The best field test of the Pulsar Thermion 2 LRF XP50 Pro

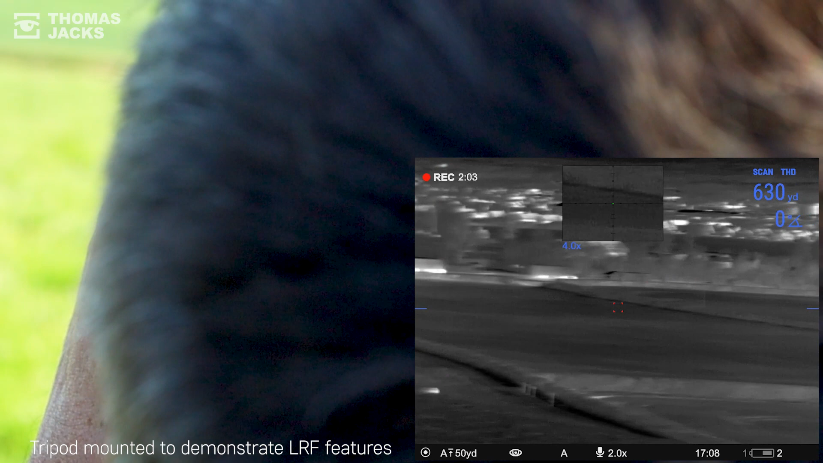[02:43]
And here's another built-in feature for that laser rangefinder on your Thermion 2 LRF-XP50 Pro.
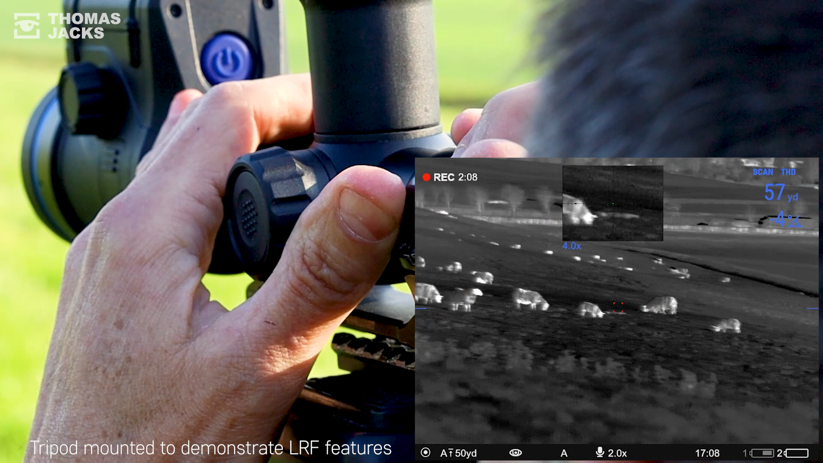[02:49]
Let's find a target. Okay 68 yards.
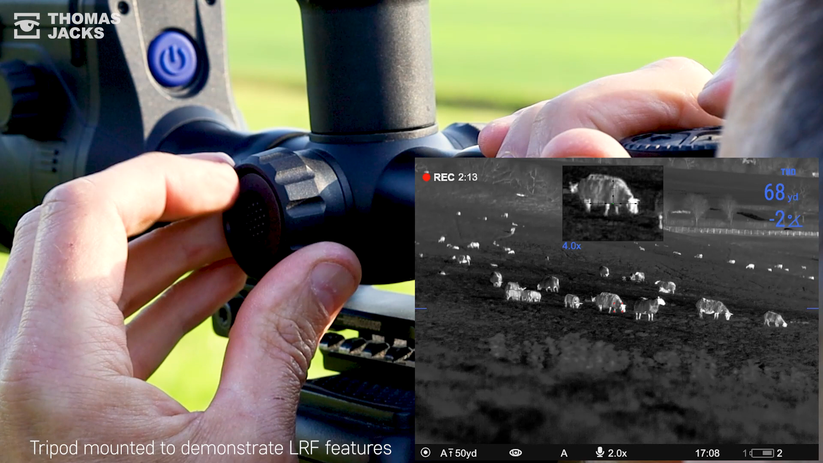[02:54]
If you've zeroed your scope to 50 yards and you can see the zero profile at the bottom of the viewfinder image you can make that shot confidently day or night. But if you've set up additional zeroing ranges and you can have up to 10 ranges for each profile, these also become available on your quick menu dial.
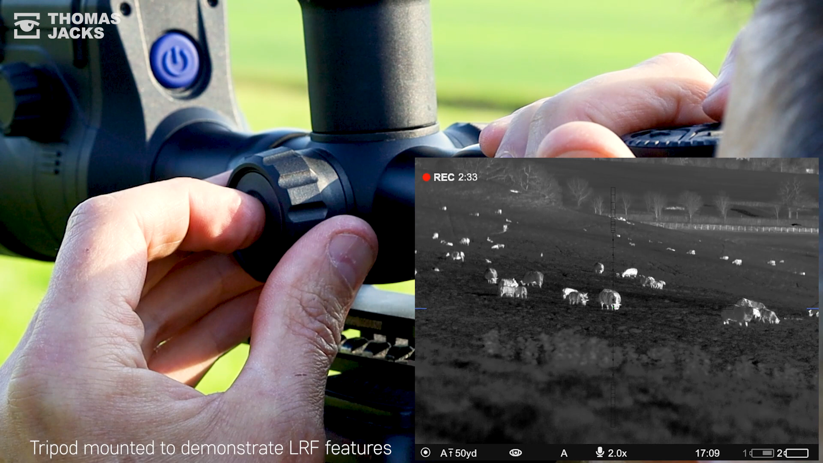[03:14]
Scrolling through the zero ranges I've set up for this tripod demo
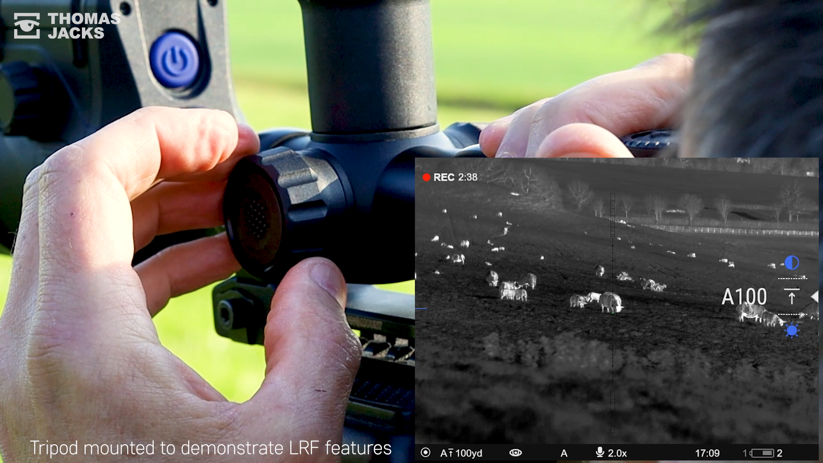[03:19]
you'll see that each one automatically shifts the reticle to a new zero position for that range.
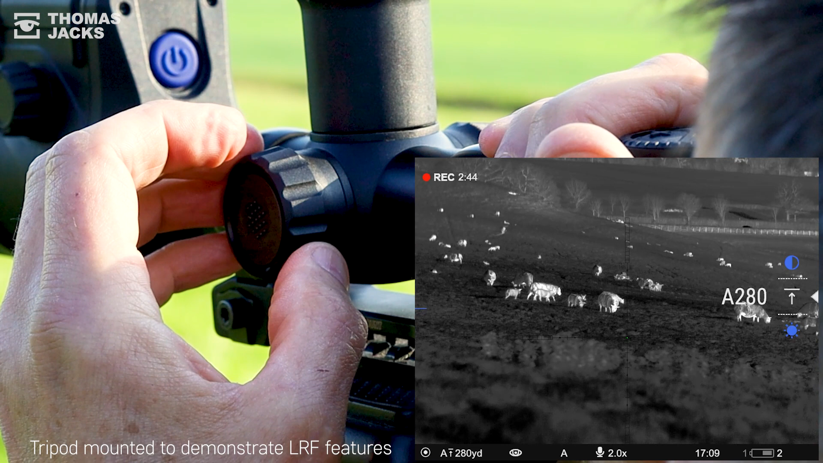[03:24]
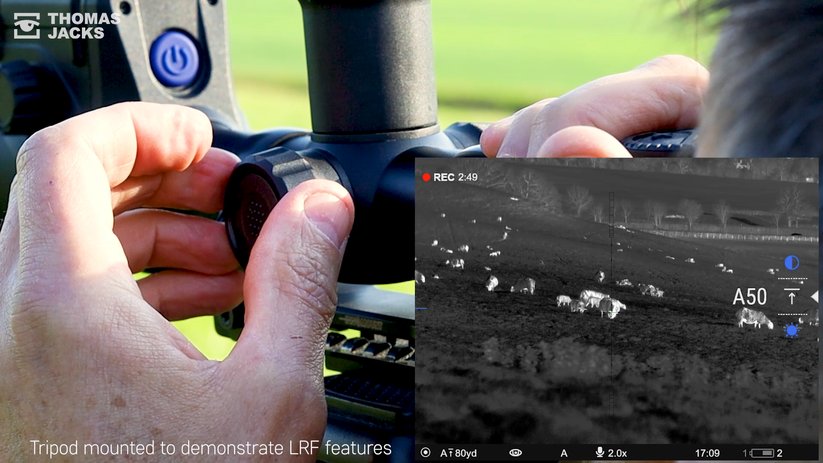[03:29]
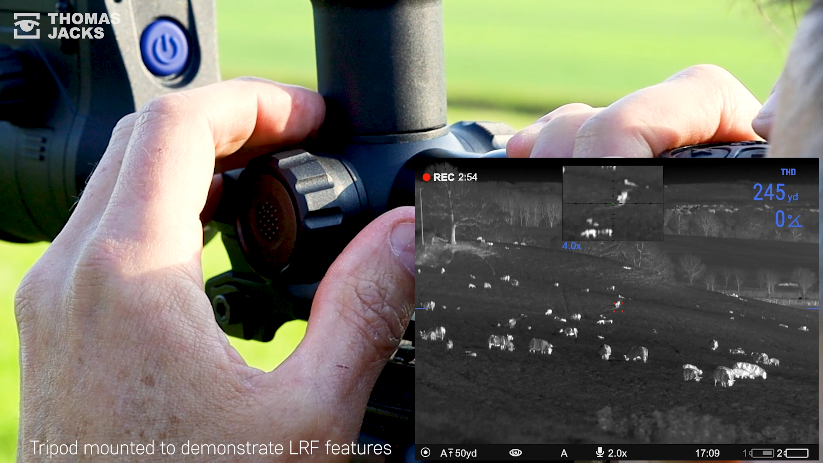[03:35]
So for something roughly the size of a lamb or fox at 245 yards you could estimate the holdover you need.
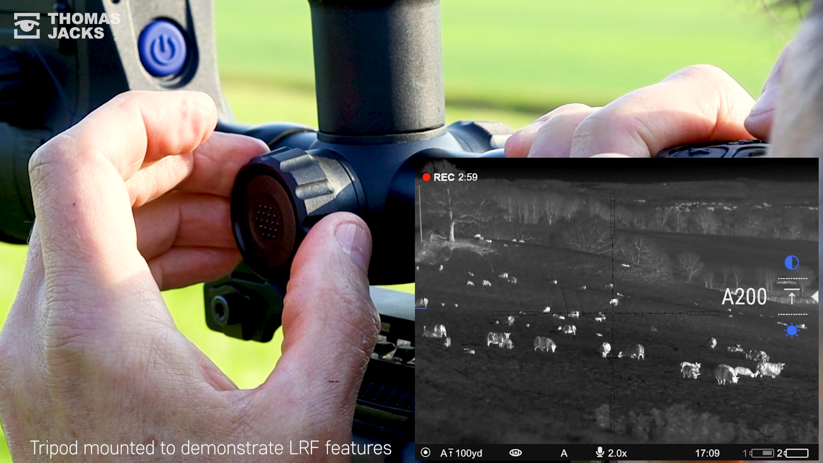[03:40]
You'd be more confident about the shot if you could do some on-the-fly ballistic calculations or with this range
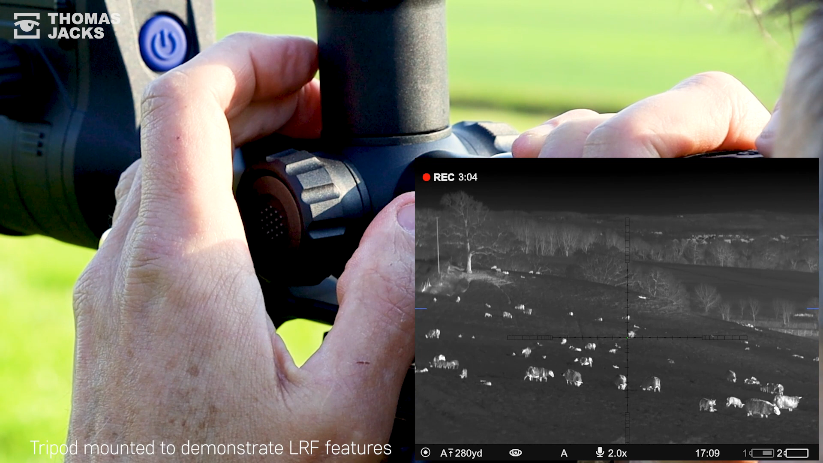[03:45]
feature because you've accurately zeroed it to something similar already you could be totally confident about taking
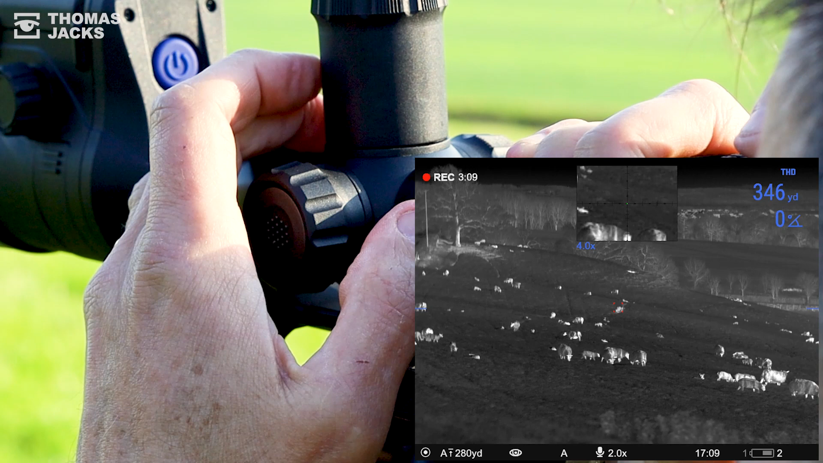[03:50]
the shot day or night even if it's beyond what you're normally capable of. So on top of image quality that allows you to identify the target with confidence you've got
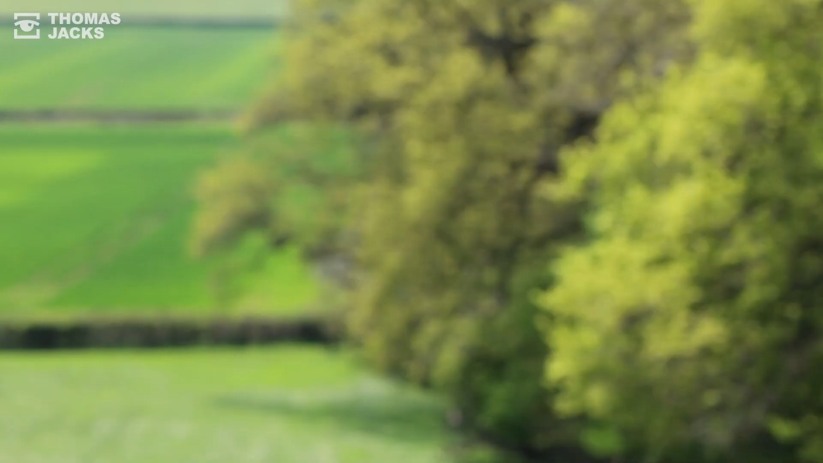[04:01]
all the information you need on one device in one eye to be confident about
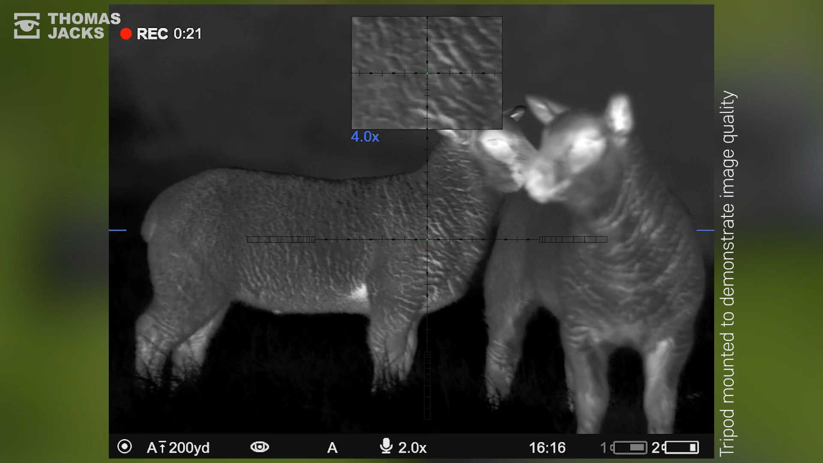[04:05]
taking a safe and accurate shot and to take an accurate shot well you don't need to be as
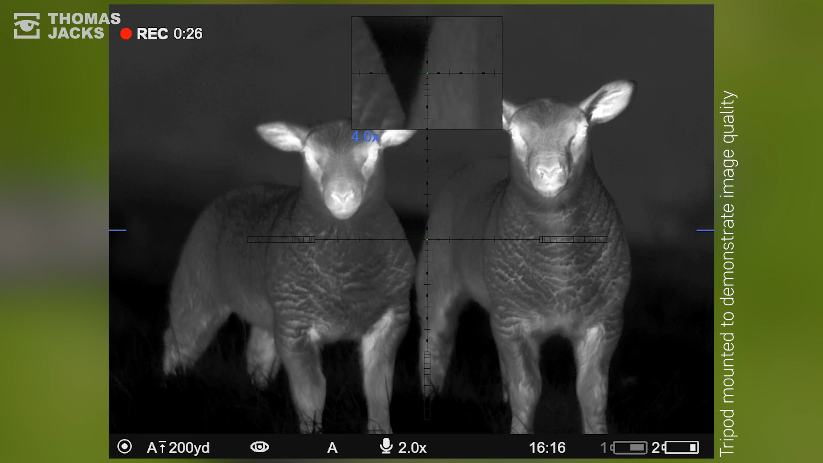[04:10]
close and that reduces your risk of spooking your target. And as the laser rangefinder is built in, not handheld, you'll get a reliable range reading every time.